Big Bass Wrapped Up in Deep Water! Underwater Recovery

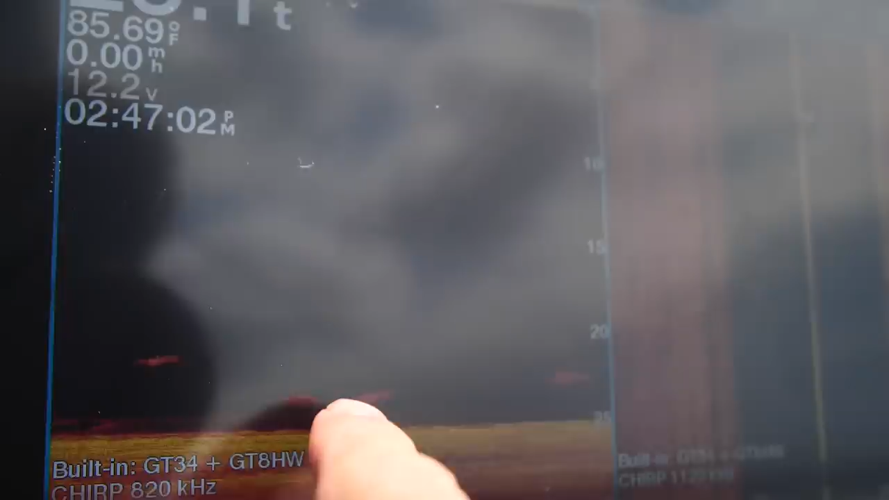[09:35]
On screen: water 85.69°F, speed 0.00 mph
thought we had some crappie but I think we got them largemouths out there deep
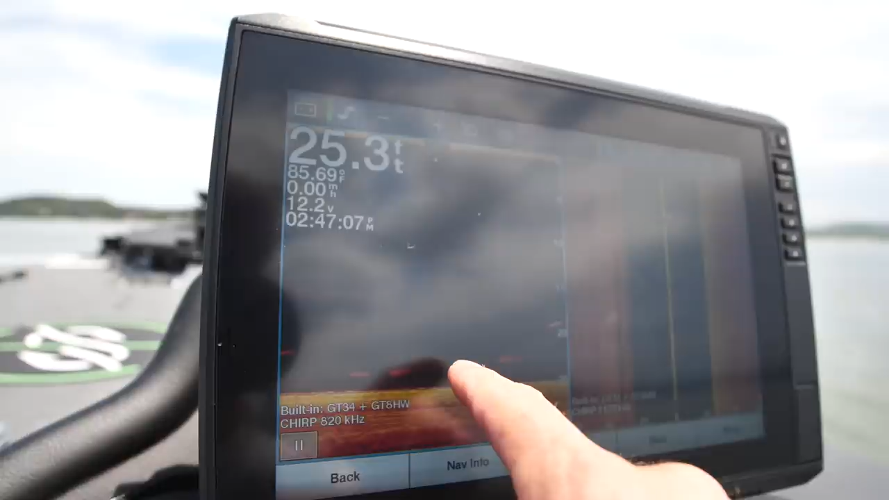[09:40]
On screen: depth 25.3 ft
got a couple suspects down there ladies and gentlemen I feel like a ned rig right here